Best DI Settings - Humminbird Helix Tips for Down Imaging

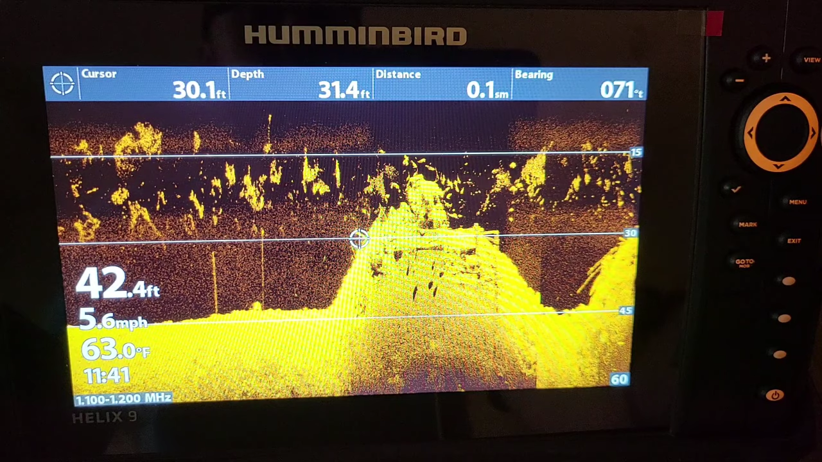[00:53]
On screen: water 63.0°F, speed 5.6 mph
sensitivities up and down make a difference where there's no glare So this works the same way if you're out there on the boat. Just take that cursor go left or right freeze that screen and the first thing I'm gonna do guys and the most important is hit that menu button twice get up in your main menu the setup tab here and take that user mode switch
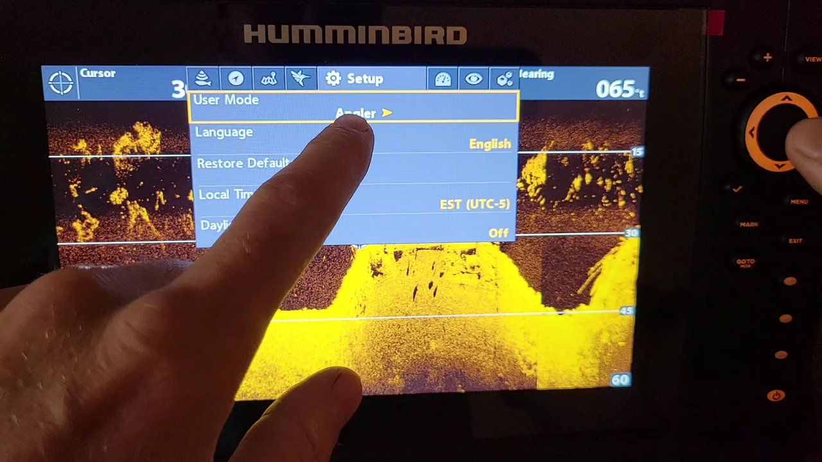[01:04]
it from angler to custom that's gonna give you more options in
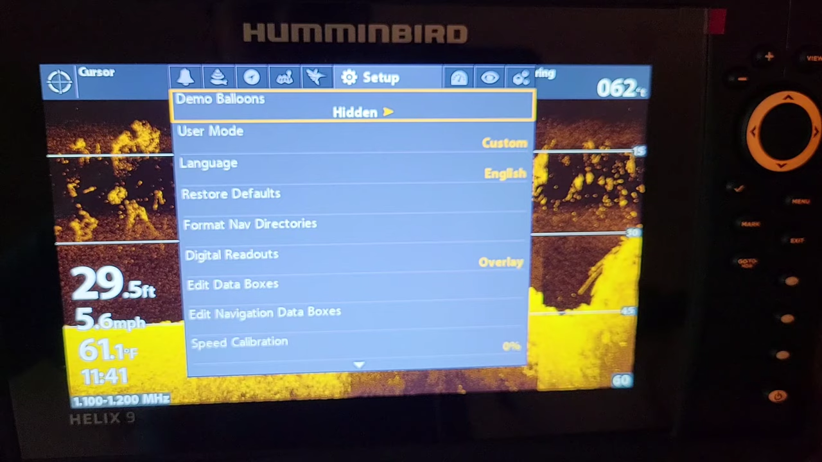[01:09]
On screen: depth 29.5 ft, water 61.1°F, speed 5.6 mph
the actual si quick menu and we're gonna exit out of here hit that menu button once and this is the si quick menu and now we now have Di enhance which is gonna have the contrast and sharpness in there before on angler mode We just had sensitivity and contrast so we're gonna dive in The sensitivity guys if you guys are on a dirty water the sensitivity needs to go down If you're on a clear water lake you can turn that sensitivity up,
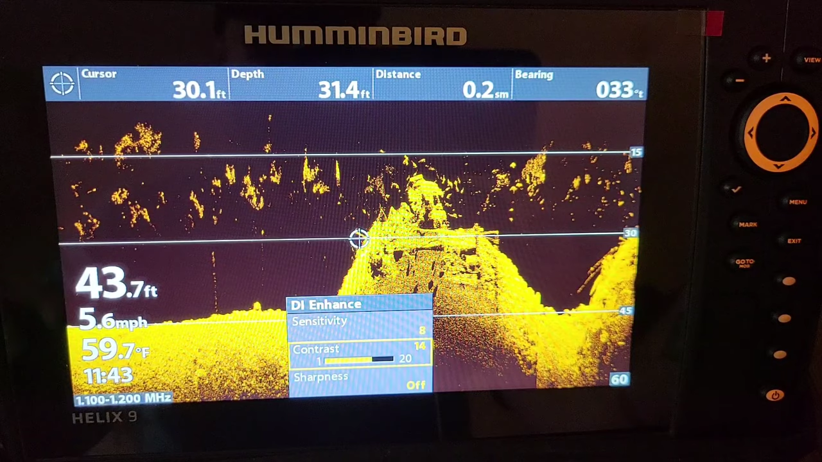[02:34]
On screen: water 59.7°F, speed 5.6 mph
Clutter that's in there if it's on 10 you can see it just Overpowered it's picking up too much. We're gonna move this up to about 13 or 14 That's gonna give you the best clarity for just a relatively stained water If you're on clear water you might be able to go on 12 but 14 gives me the best all-round I mean once I have my unit set set on sensitivity 8 contrast on 14 I leave it that way all year round now The next thing I want to talk about is what you never had before on angler mode is the sharpness and I like this it has a low medium and a high I like mine on low it just kind of makes the all the fish and the bait pop and
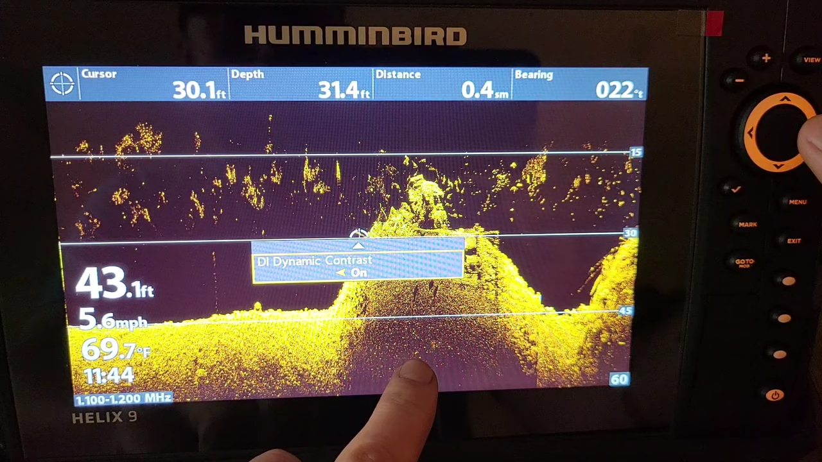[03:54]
On screen: water 69.7°F, speed 5.6 mph
this is really varies from each person to each person but I'm gonna turn this on and it just kind of darkens that screen back up and it makes the dark stuff That is not hard bottom Darker and the hard bottom stuff that we're really looking for the fish in the rocks and stumps stumps things like that really come out. So That's what the picture looks like guys when you have a good clear picture and that's how you're gonna take your Humminbird helix g4n
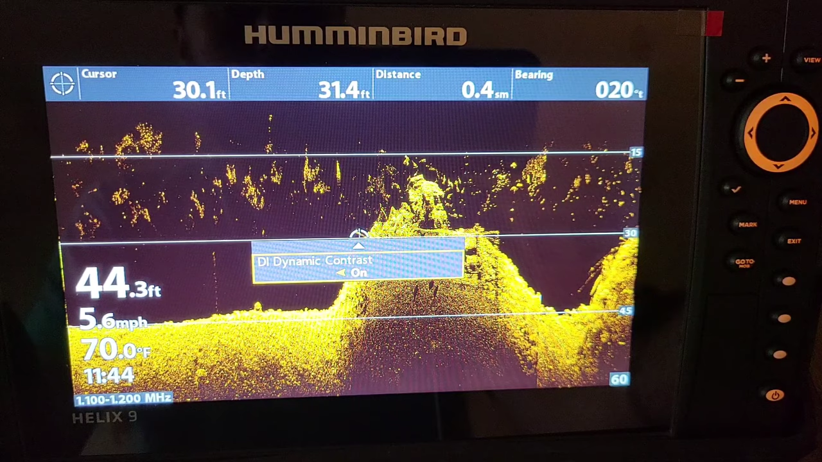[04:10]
On screen: water 70.0°F, speed 5.6 mph
unit to the next level getting that clear picture here on down imaging All right guys, that's as easy as it is,